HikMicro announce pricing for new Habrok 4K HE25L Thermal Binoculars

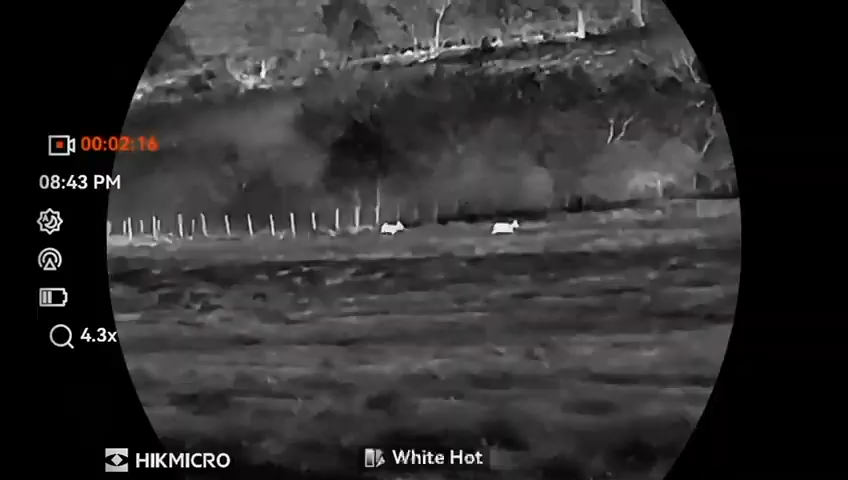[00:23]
with day color mode night vision mode and laser rangefinder they have a 256 sub 35k high sensitivity thermal
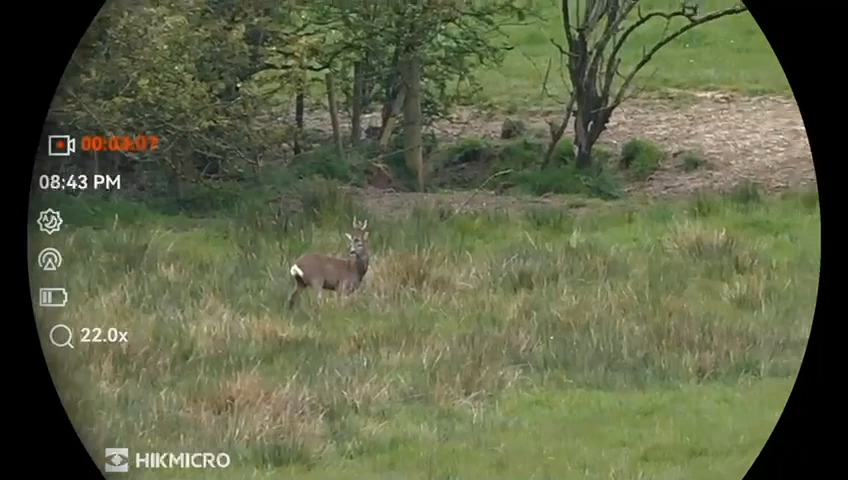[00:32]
sensor they have a detection range of up to 1200 meters they have a 3840 by 2160 4k high resolution daytime picture on there
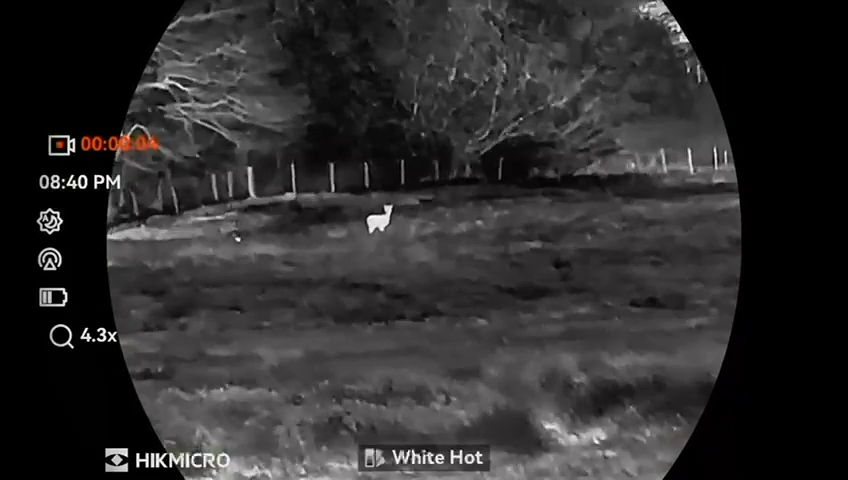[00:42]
which is surprisingly clear they have a 5.5 to 22 times digital zoom they have a built-in ir illuminator that's that there with laser rangefinder